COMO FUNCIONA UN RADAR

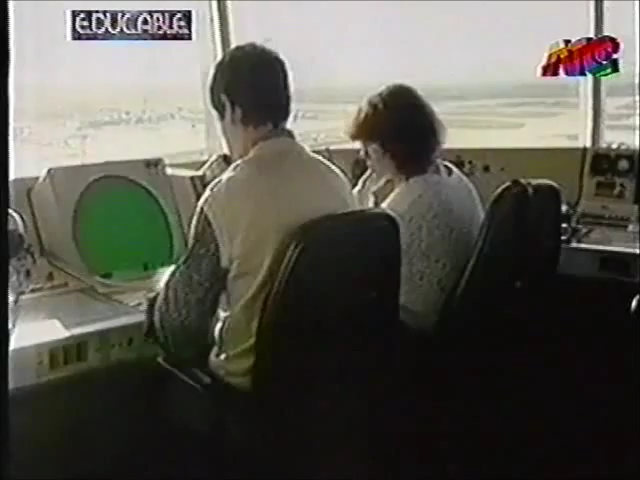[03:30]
Por ejemplo algunos de los radares utilizados Para el control del tráfico aéreo Rotan un promedio de 6 veces por minuto Y dan la posición de una aeronave cada 10 segundos
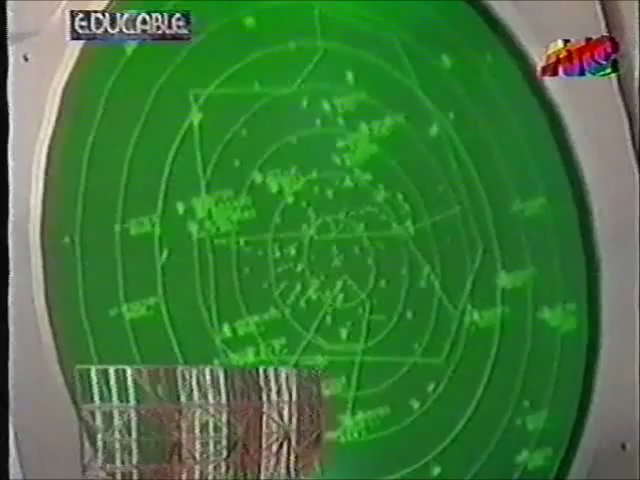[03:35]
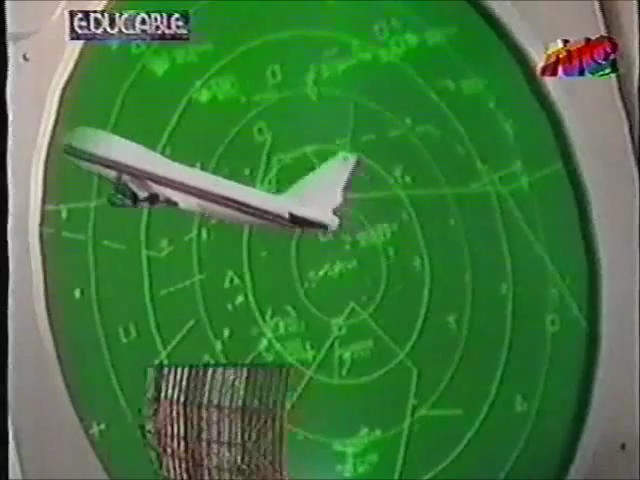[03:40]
Luego de enviar un impulso hacia el espacio El radar escucha el eco reflejado
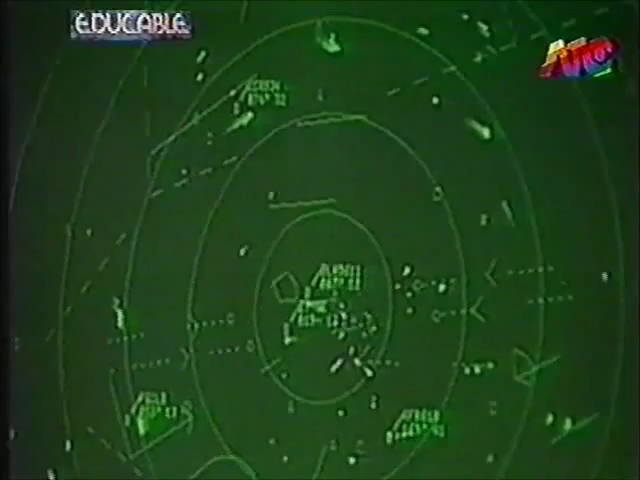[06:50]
Como el radar conoce la dirección delantera En la cual el eco reflejado es el más fuerte Además del tiempo de retardo del eco Tiene
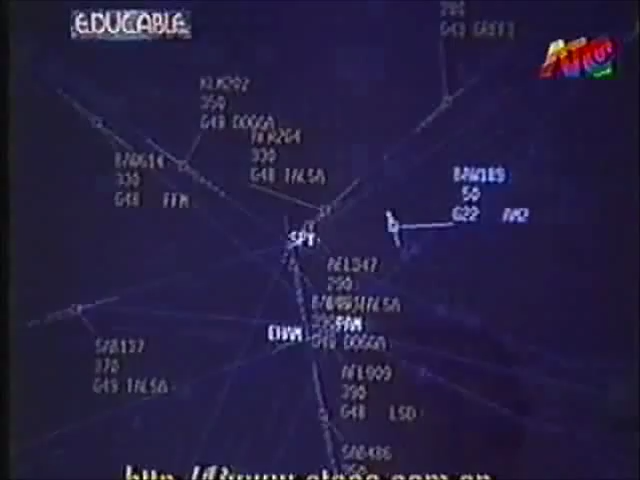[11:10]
Con frecuencia por encima del radar primario hay un radar secundario que consiste en una antena rectangular Y que transmite una señal interrogativa codificada
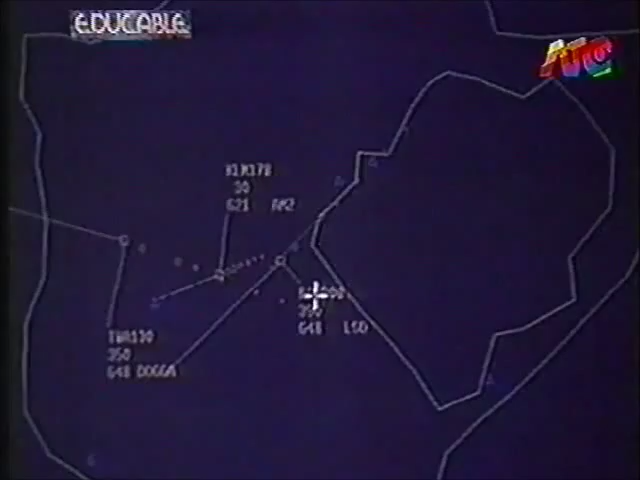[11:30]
identidad y la altura del avión Toda la información recogida por el radar es desplegada en la pantalla del controlador En forma de rótulos unidos
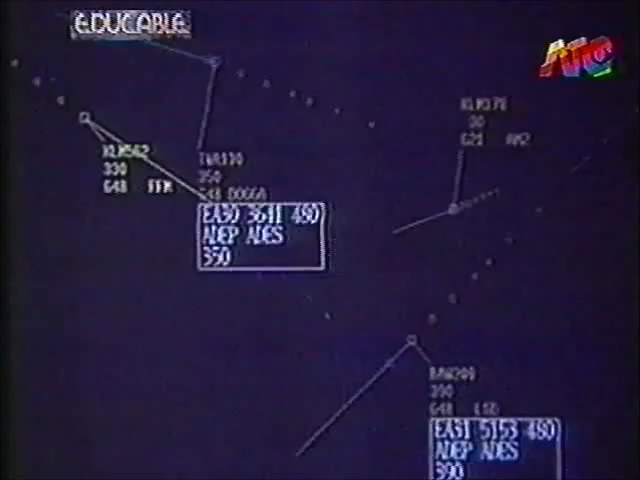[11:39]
a cada símbolo que
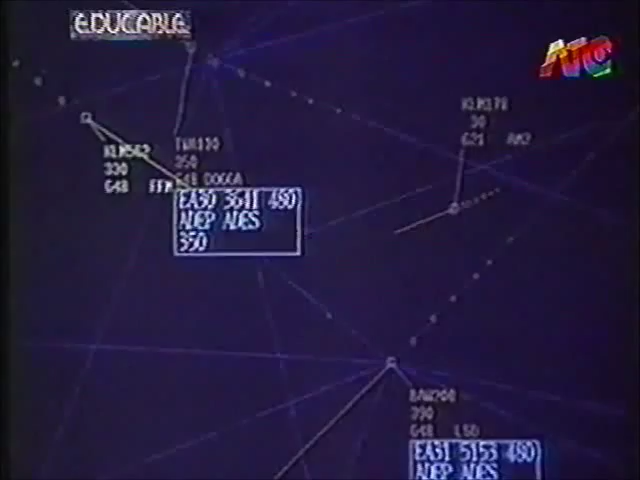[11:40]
representa un avión La información se actualiza cada 4 a 10 segundos
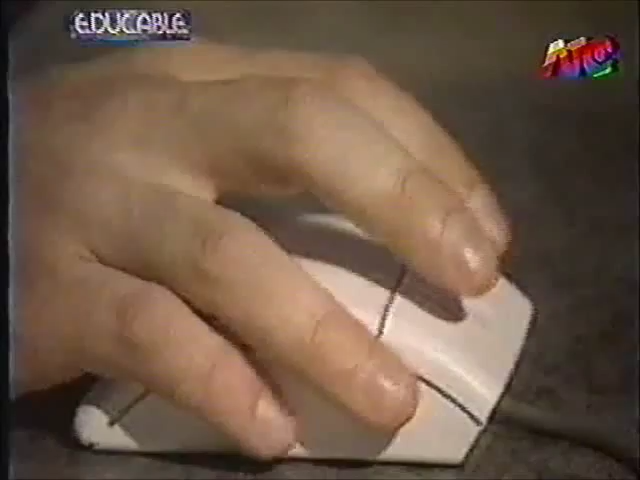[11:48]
Si lo desea el controlador puede también ver los datos concernientes al plan de vuelo de un avión Puede querer ver por ejemplo el futuro itinerario
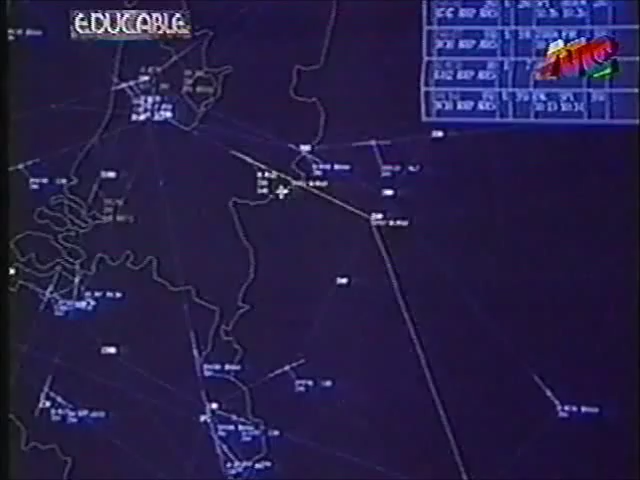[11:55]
de un aeroplano También puede ver a qué hora el avión debe sobrevolar la próxima baliza